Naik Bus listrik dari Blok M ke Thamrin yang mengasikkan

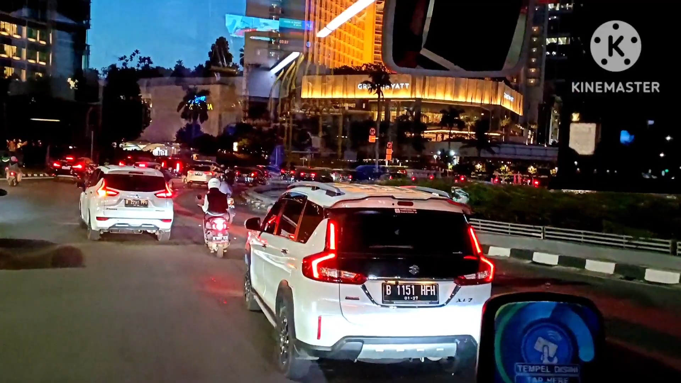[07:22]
Sekarang kita masih berada di bundaran AI menuju
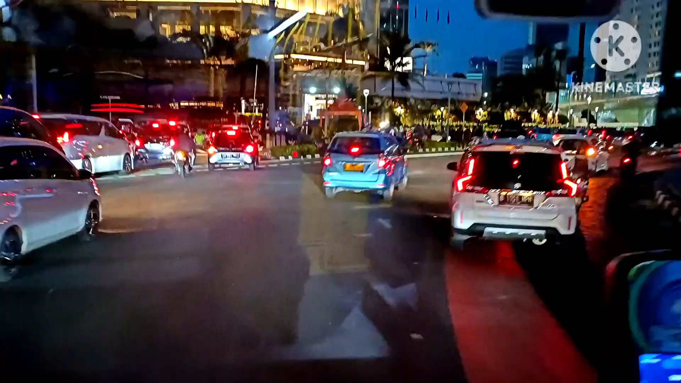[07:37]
pangkal dari Jalan Tambrit. Di sebelah kanan kita ini terdapat halte layang yang dibuat oleh Anies Baswedan yang juga bisa dijadikan sebagai sport foto untuk melihat keindahan Jalan Tambrin pada waktu siang dan waktu malam. Baru Indonesia, please check your belongings and step carefully.
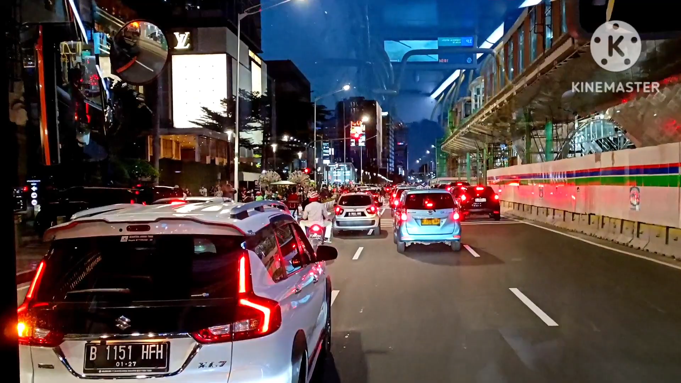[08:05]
Thank you.
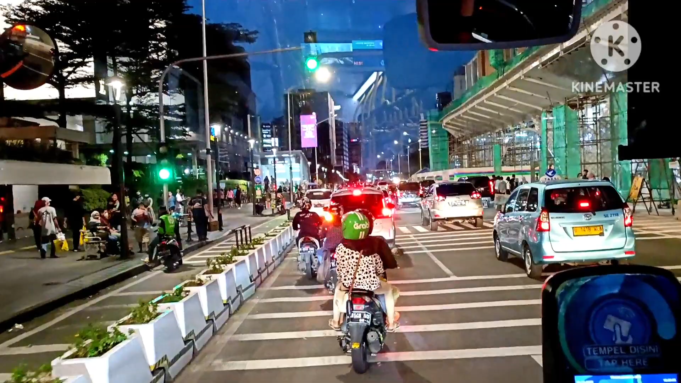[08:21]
Akhirnya kita sampai di Jalan Sudirman.
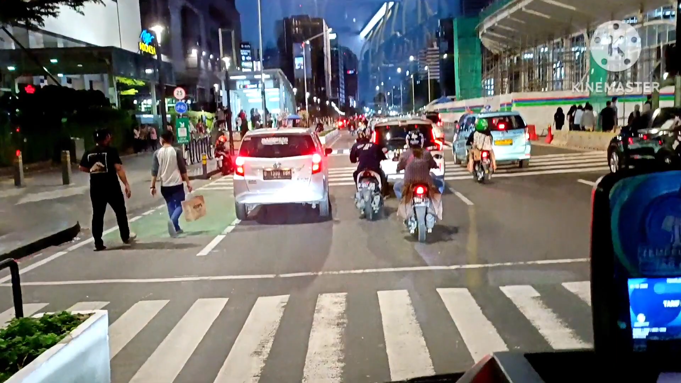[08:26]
Akhirnya kita sampai di Jalan Sudirman.